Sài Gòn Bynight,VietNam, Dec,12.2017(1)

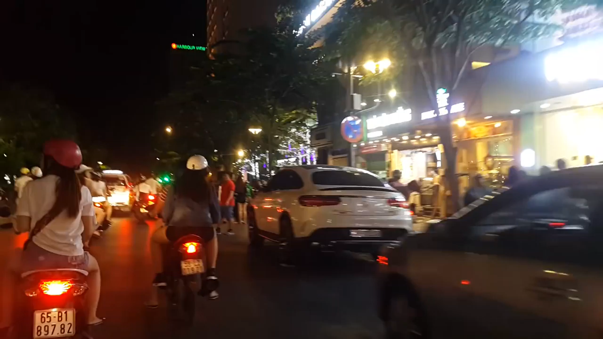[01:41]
Thu hút thanh niên rất là nhiều nè Muốn uống trà phải ship hàng nè Và đây là cà phê Starbucks
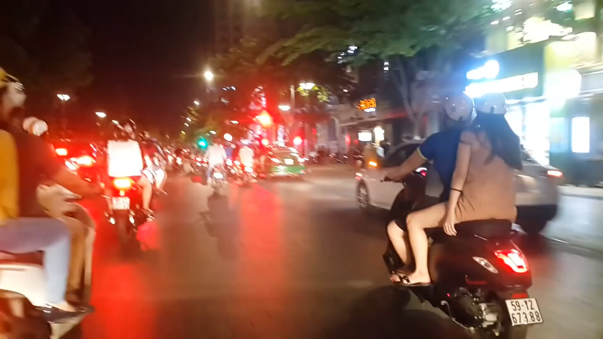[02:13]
Đó, về đến Sài Gòn là đông đảo gì nha Bên phải là đường Ngô Đức Kế
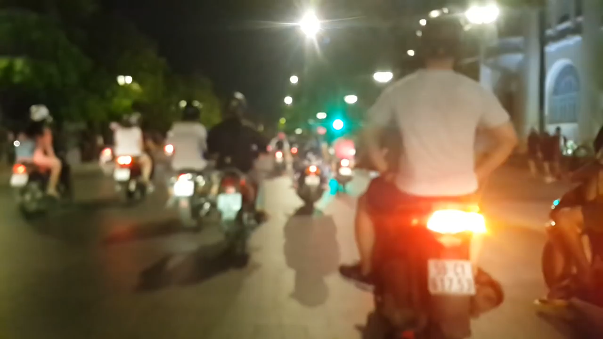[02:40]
Nhớ trưa hôm qua còn đi dạo qua khu rừng già, phú quất, bắn, bẻ, hoang vu, sợi sệt Bây giờ về giữa phố xá Đông Vui nè Thì thấy con chim
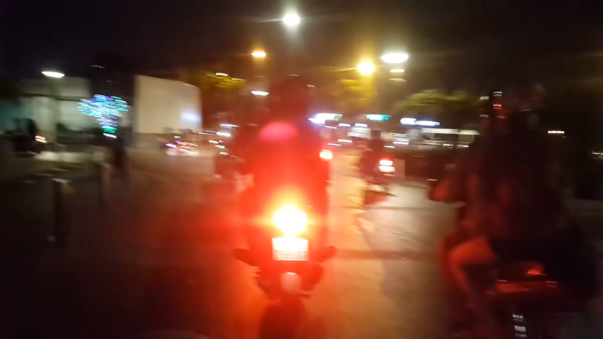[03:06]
Chợ Dương Đông hồi sáng bây giờ đã dạo qua một dòng Nguyễn Quệ Đây nhìn thẳng vô đường Nguyễn Quệ bằng đêm nữa Cái vị lên đèn
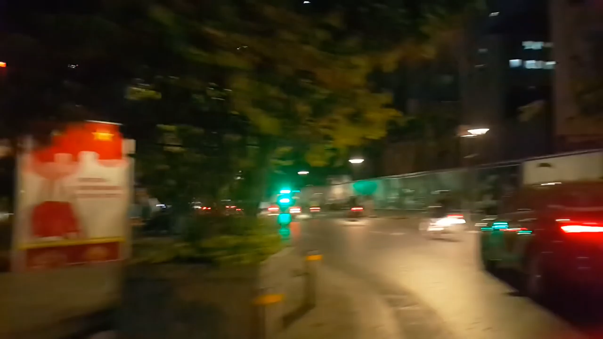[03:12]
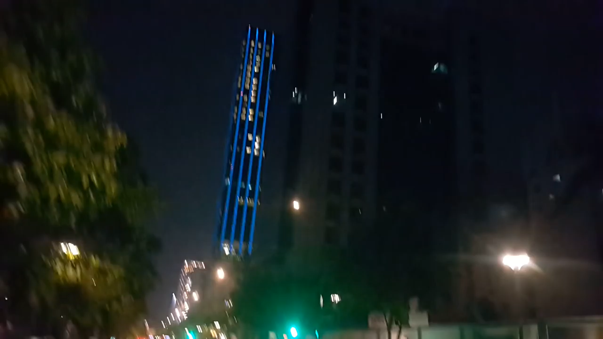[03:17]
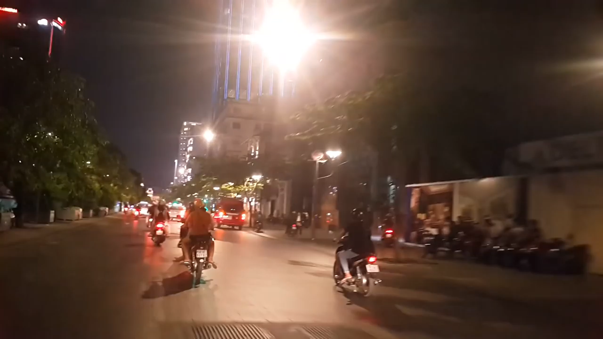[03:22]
Cái vị xem bên phải đây mấy cái building họ trang trí Thoen đẹp nè Bên phải là đường Ngô Đức Kế
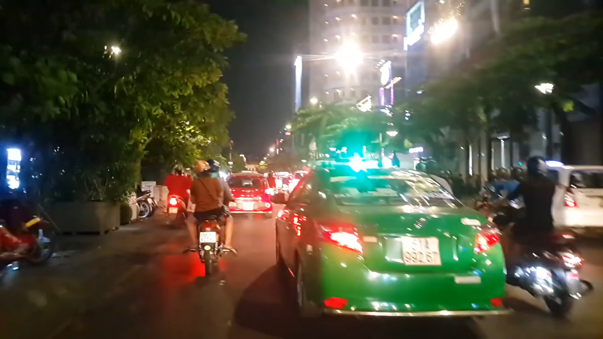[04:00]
Khu này là Văn sinh Noel vui lắm Có tổ chức mấy sự kiện quan nghệ đó Khách sạn Sài Gòn Palace Phải là đường Mạc Thị Vưỡi
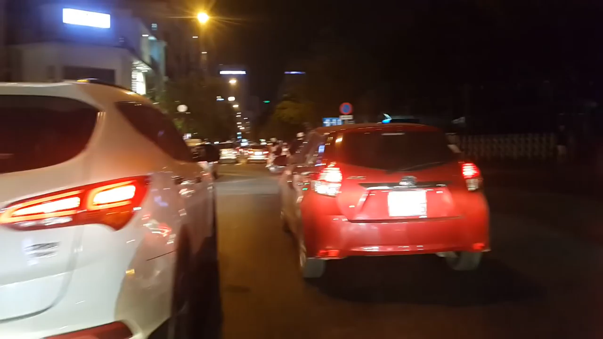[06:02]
Bên trái này là đường Buster Từ xưa giờ nó vẫn giữ là đường Buster Không có thay đổi
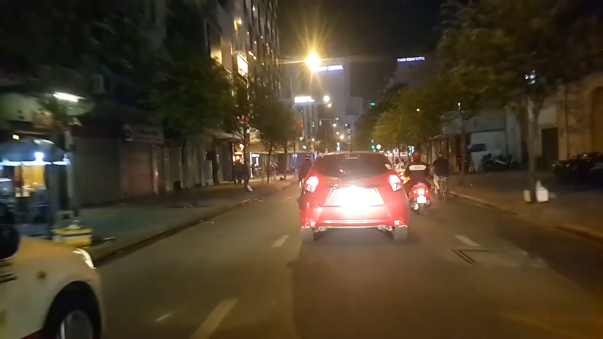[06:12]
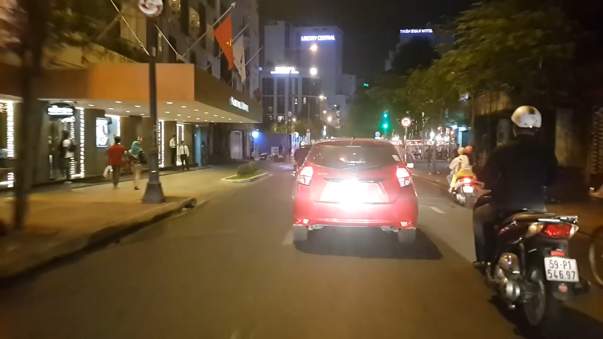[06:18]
Tối buồn buồn là chạy xe dạo một dòng downtown rồi về ngủ Nó là niềm vui để thấy cuộc sống nước Sài Gòn
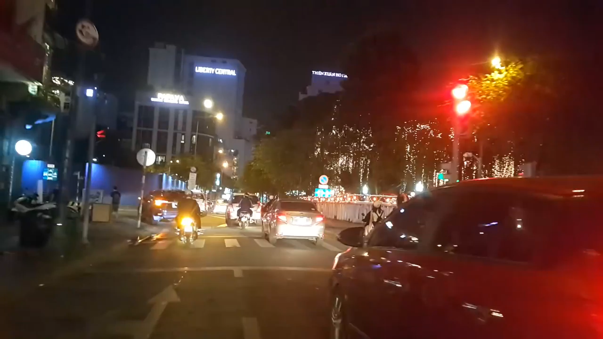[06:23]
Rồi, phía ngã Tư với đường Nam Việt Với Nghĩa Ngày xưa là đường Công Lý Trang trí nè Vì thấy bên kia họ trang trí Noel nó đẹp hơn
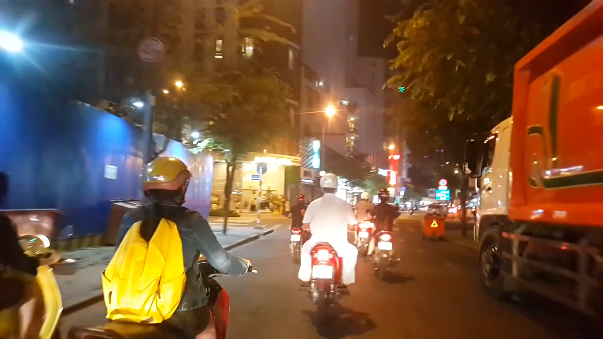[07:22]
bữa trái này là đường Nguyễn Trung Trực bẹo vô tiệm xoay ngon
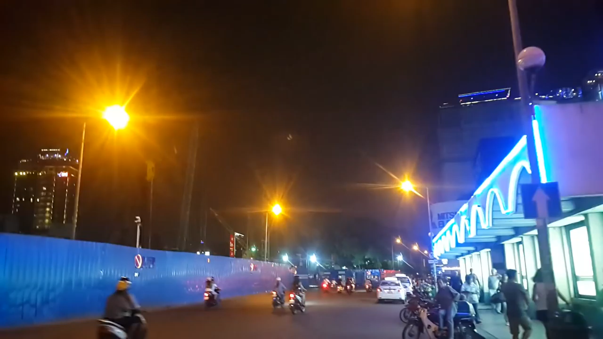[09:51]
Và thẳng vào phía trước đó là đi về